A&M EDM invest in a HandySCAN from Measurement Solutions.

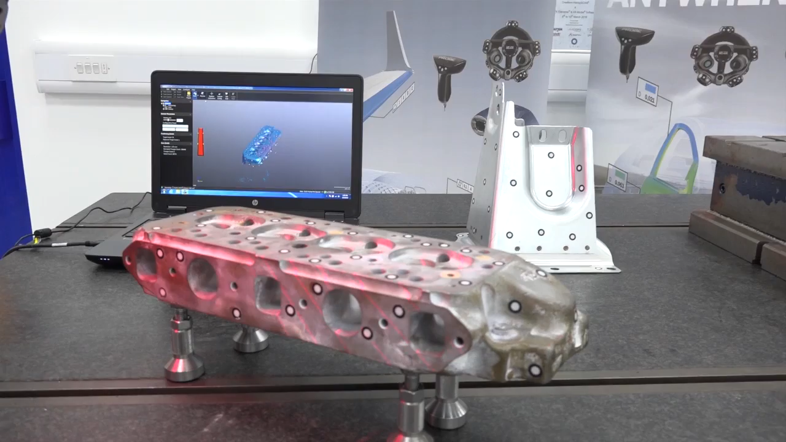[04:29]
The beauty of this is that it allows you to pick the part up itself, move it around, hold it whilst you're scanning, and it will always go back to its known location.
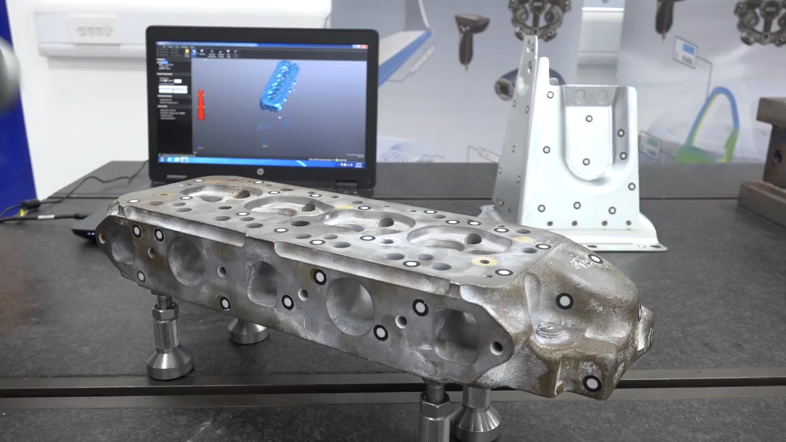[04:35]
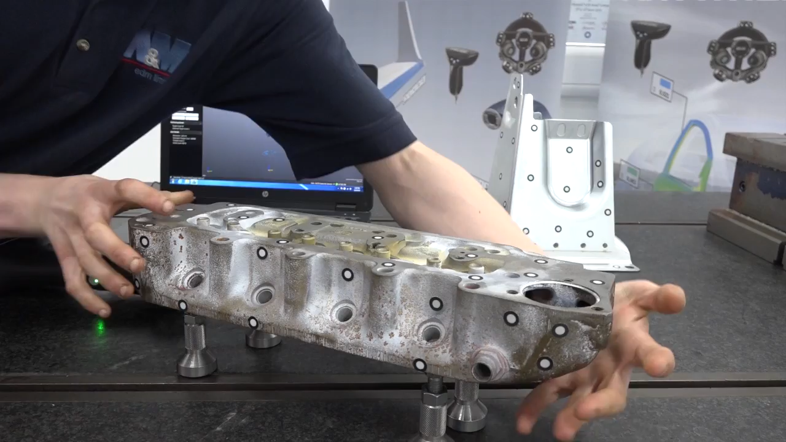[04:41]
And how do you know how far to actually hold the actual scanner?
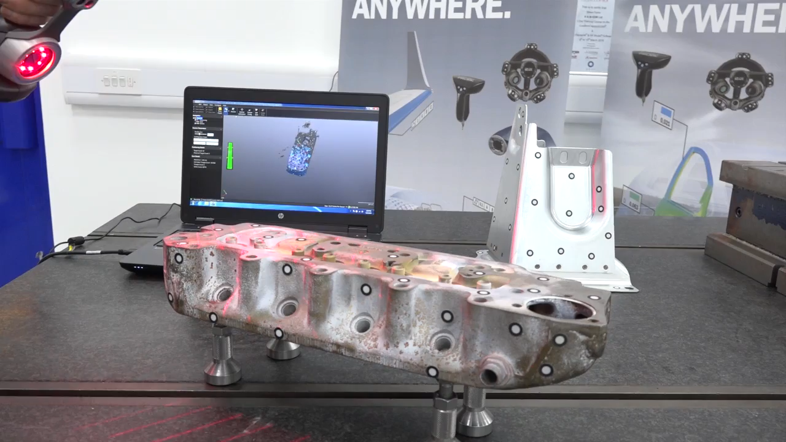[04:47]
As you can see on the screen here, the VX software has been made really well for user-friendliness and whatnot.
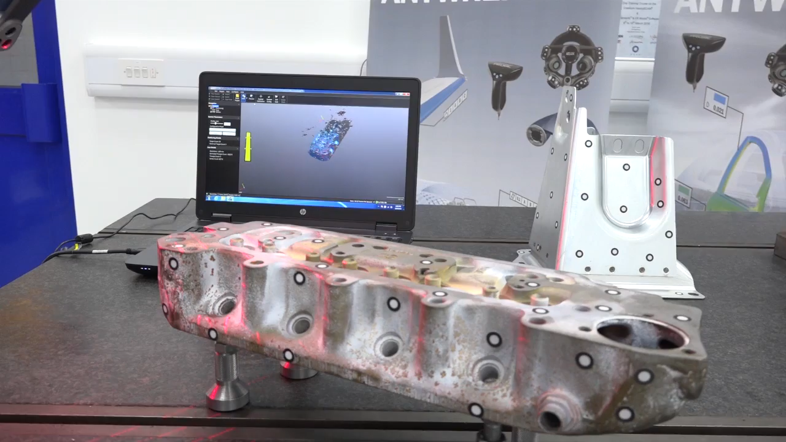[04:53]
Here you should be able to see a little coloured bar. Red indicates too close.
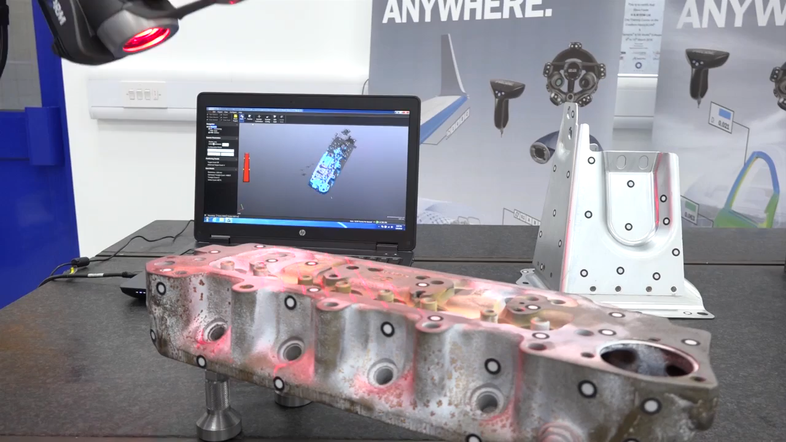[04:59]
Green indicates the ideal distance that you want to be away from the part. And blue is too far. It will still achieve scan results, even if you are a bit too close or a bit too far.
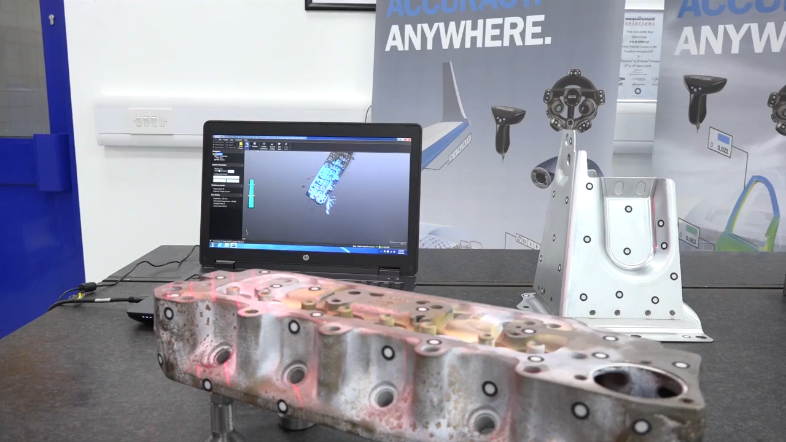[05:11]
It doesn't necessarily have any effect on the actual accuracy of the pass scan or of the mesh. It's more there just as a rough guideline of where the scanner is optimum taking its scan from. And how long would this part take you to measure?
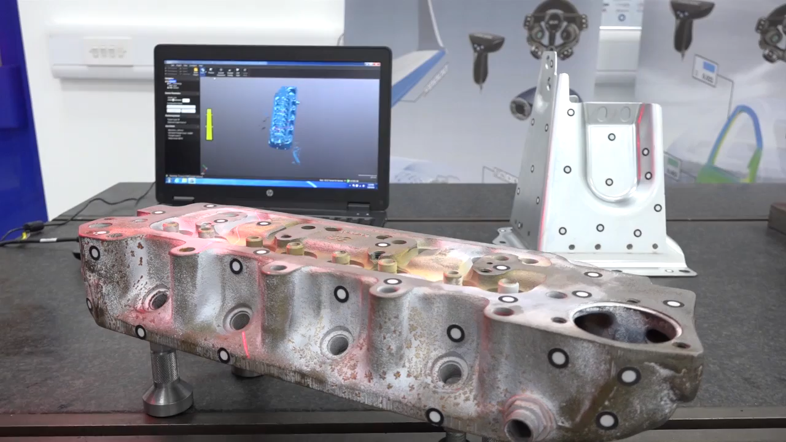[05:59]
but considering we're able to hold 30 microns tolerance on the HandyScan itself, for what you're actually generating, that's brilliant in my opinion. So Josh, I can see how flexible, how easy, but to sum up, why have you bought this?